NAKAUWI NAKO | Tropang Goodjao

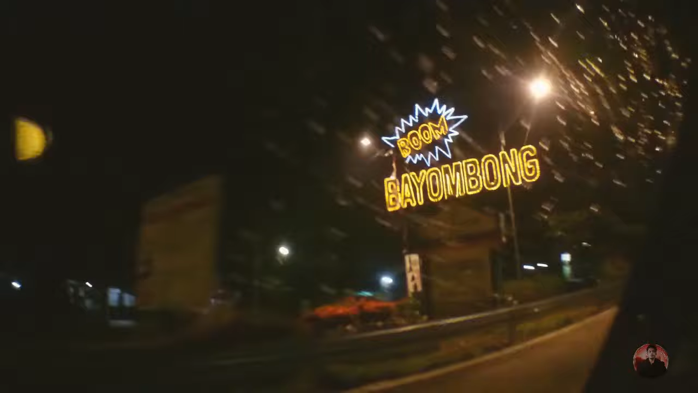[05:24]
Boom! Bayong boom! Nakunang ko rin sa wakas. Bayumbong! Pag ganyan, magbigay, mag-giveaway kayo. Okay? Huwag kupal sa daan. Gayahin nyo kami.